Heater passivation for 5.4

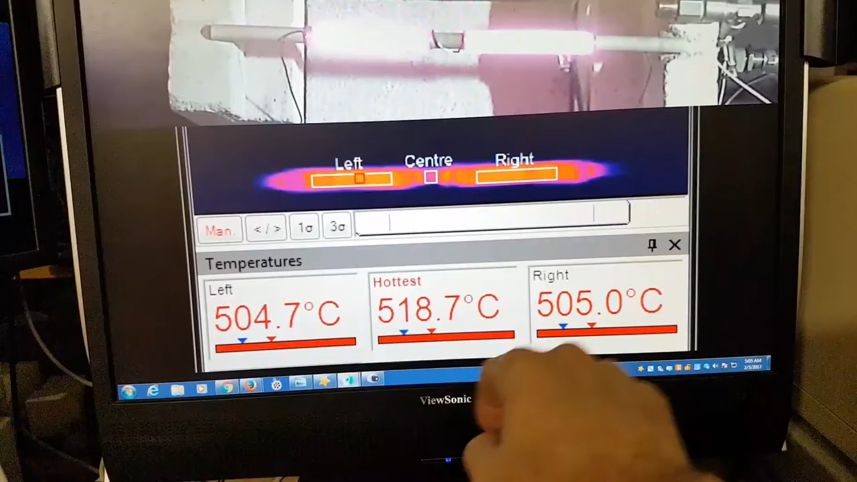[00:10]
On screen: max 518.7°C
here and we've got 504.7 or whatever 505 here so they're less than
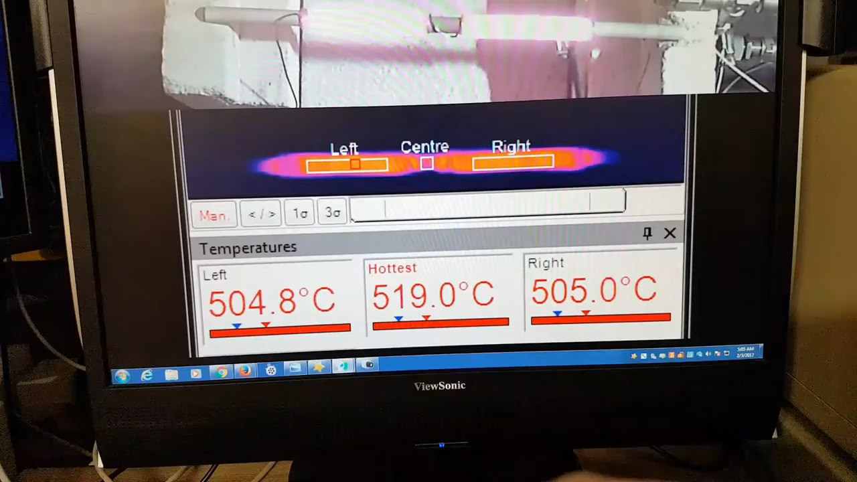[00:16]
a half a degree apart as bare wires
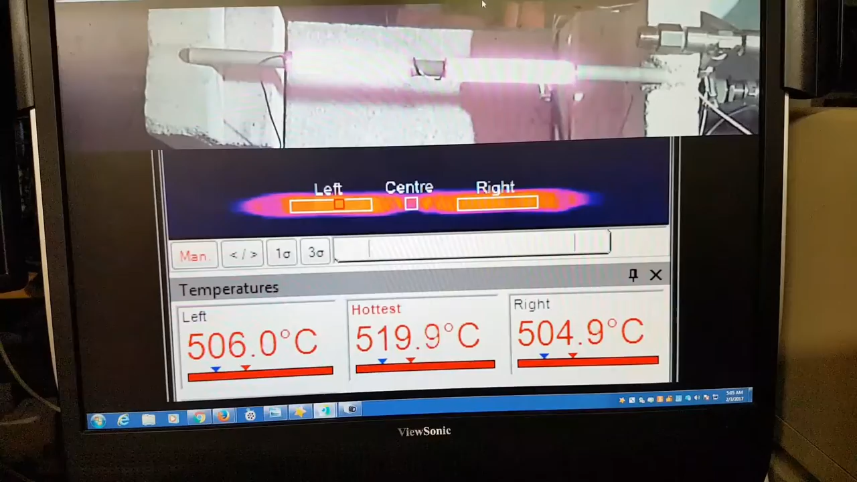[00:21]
On screen: max 519.9°C
a bit of thermal cool down
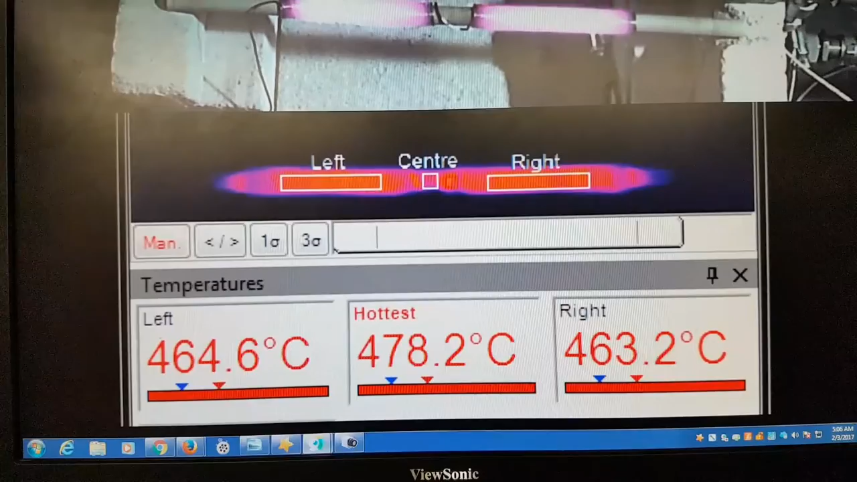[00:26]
On screen: max 478.2°C
you can see here so you can see how close they are